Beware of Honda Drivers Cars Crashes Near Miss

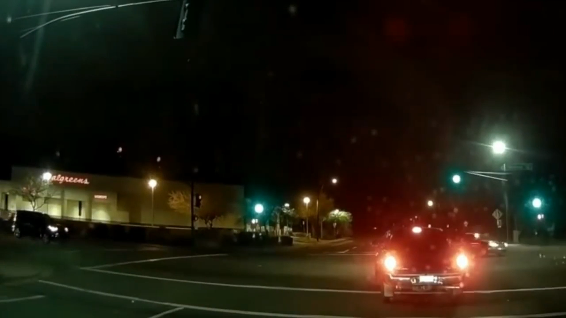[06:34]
The fuck is wrong with you, you dumbass? Look how he's trying to get away. He's still going. But be careful, be careful, be careful. Hey, stop, stop. Stop, we're gonna try and stop him.